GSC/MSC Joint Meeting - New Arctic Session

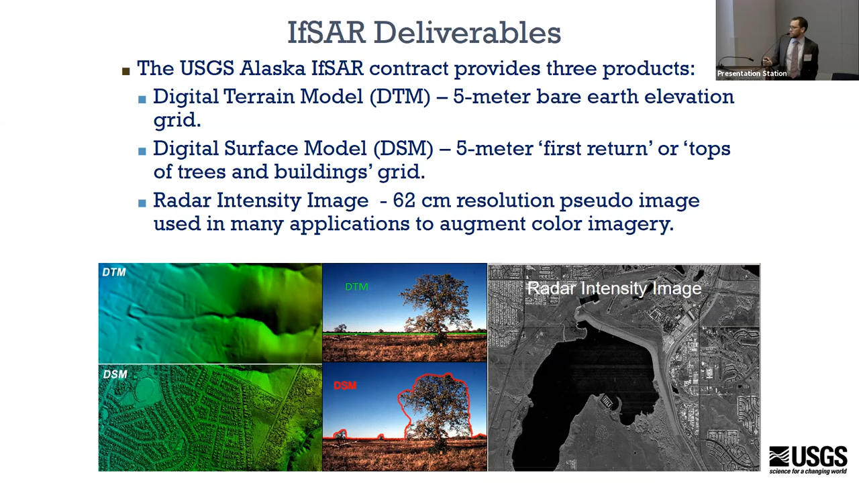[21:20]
A surface model that included all the man-made features and buildings and trees. And then a train model which scraped all those away. And then the radar intensity image. In addition, as sort of a byproduct of flying all over the state,